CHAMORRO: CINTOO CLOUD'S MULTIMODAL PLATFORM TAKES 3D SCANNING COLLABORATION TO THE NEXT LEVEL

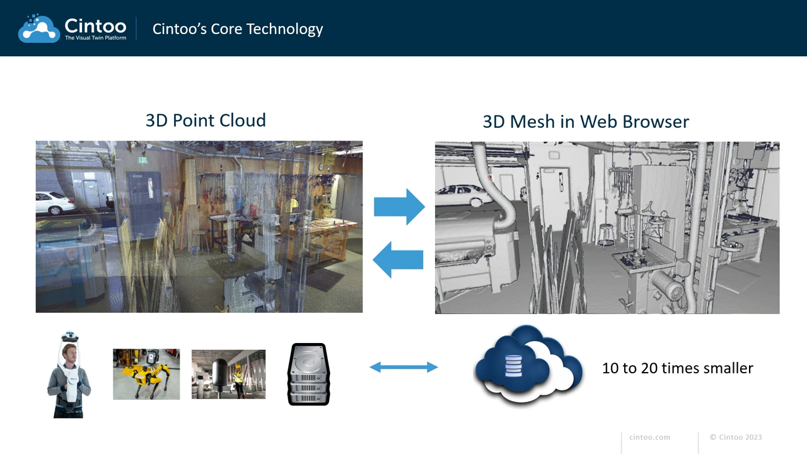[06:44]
If you work with a point cloud, you probably know how to get around, but for new users, this kind of navigation is much easier for you to either measure, to do analysis, simulations, and so on. Not only that, but when we are pushing the data into the cloud, automatically as we are uploading it, it becomes 10 to 20 times smaller.
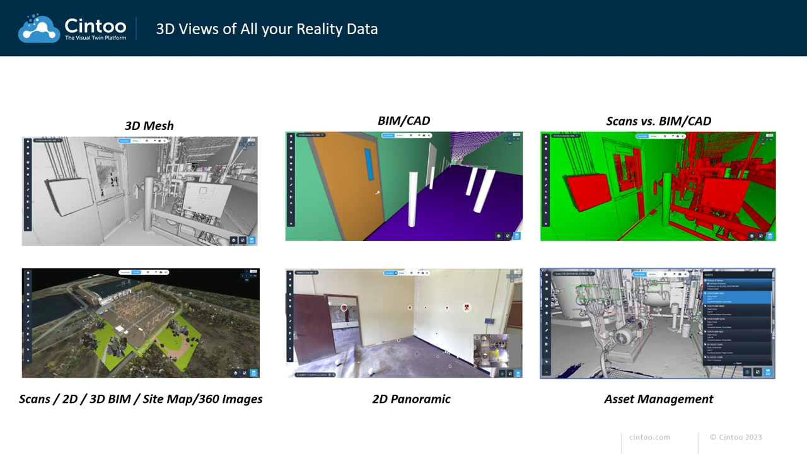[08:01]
If you connect your laser scan project to Autodesk Construction Cloud, you can pull various kinds of 3D models into your project, all right? And then we have several tools. The scan versus BIM becomes quite interesting for two applications. If you push a model into Cinto, you are able to do a quality control of your point cloud, sorry, of your model with the point cloud, because you're able to compare what are the differences between the model and the reality, right? Your model is not always the most accurate version of reality. It's always the point cloud data, right?
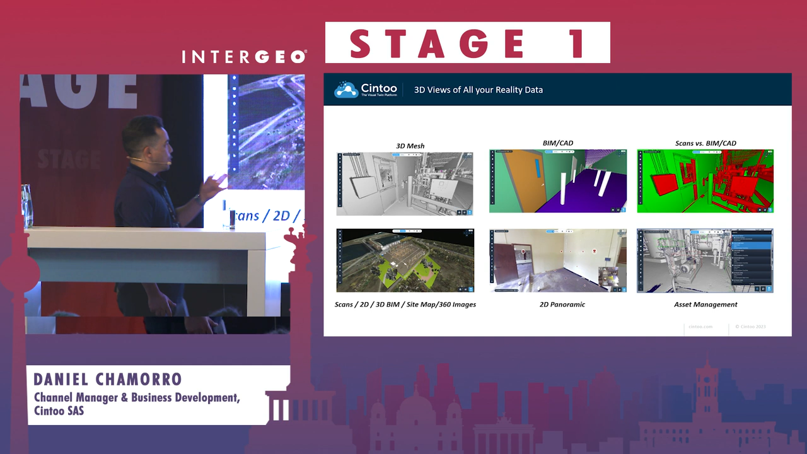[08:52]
Then as you see here on the bottom left, we have another way of displaying your data. You can combine at 2D, 3D with 360 images, and so on. And then the traditional view, which we call 2D panoramic, that's a way to visualize your stations,
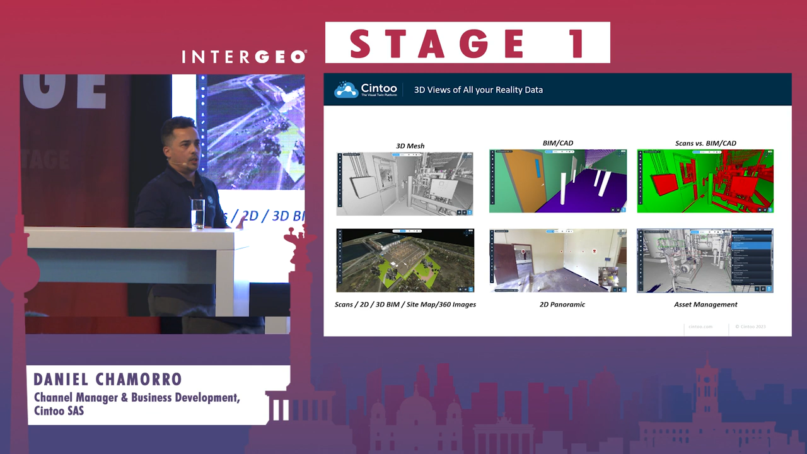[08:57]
typical to what you wouldn't be familiar to, to navigate and recap, right? The last one, which we are announcing at InterGeo, is a new feature called asset tagging. Now, this is a feature that we have some of our large industrial customers working on, that because the data in Cinto is already mesh, meaning it's already a digital surface, you have the capability to use our AI technology that has been trained on different assets,